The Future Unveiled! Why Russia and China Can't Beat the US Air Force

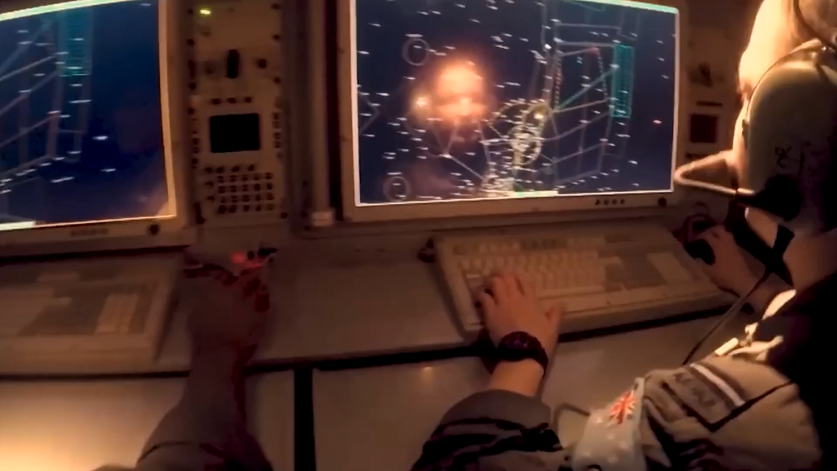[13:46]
The E-7's radar can simultaneously search for targets in the air and at sea,